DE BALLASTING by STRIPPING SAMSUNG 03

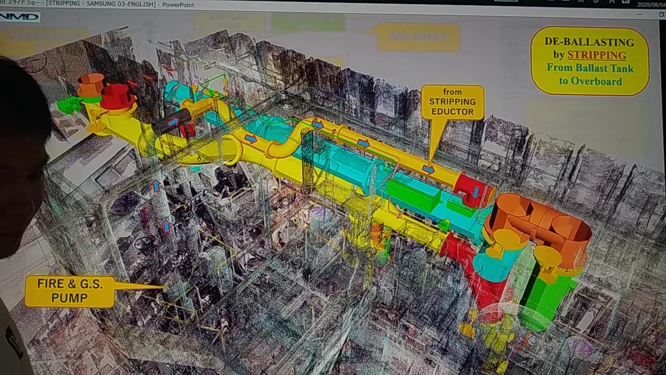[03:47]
So we have here also the 3D model. So we have here from our part in GS pump and the eductor. So seawater will be pumped. This is from your stripping eductor, and then going to overboard.
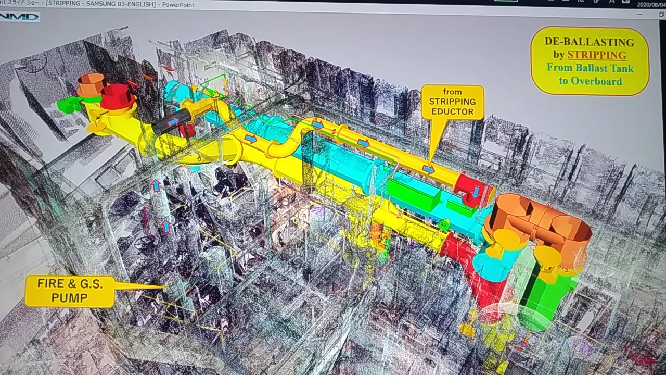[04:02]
From a clear view, let's have here the Diffield Drop.